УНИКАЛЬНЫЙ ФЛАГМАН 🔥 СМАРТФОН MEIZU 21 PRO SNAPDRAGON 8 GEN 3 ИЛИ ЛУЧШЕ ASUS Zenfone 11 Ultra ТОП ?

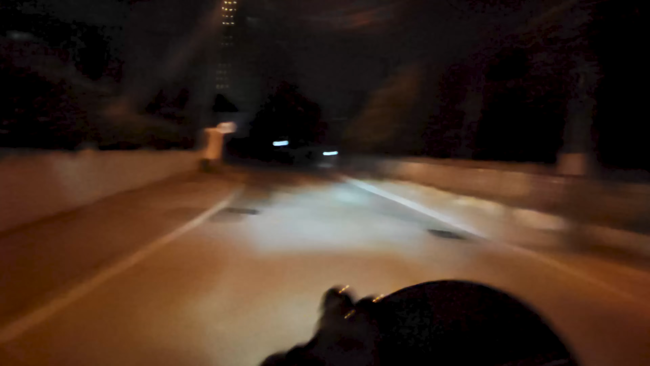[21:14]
На ультраширик ночью снимать. Это вообще мазохизм ночью в движении. Лютейший мазохизм.
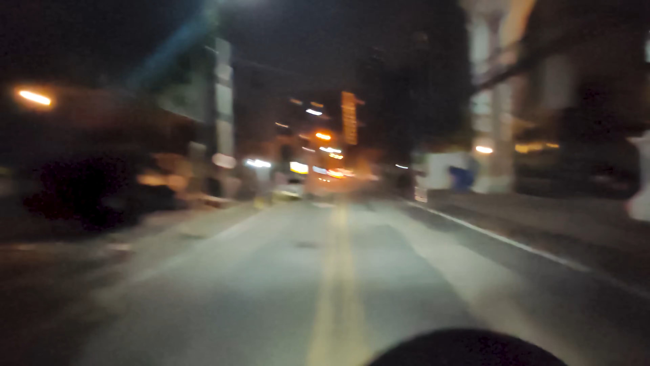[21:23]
Телевик. Как мы видели в сравнении с Samsung. С четвертым посмотрите обязательно. Он здесь не блещет.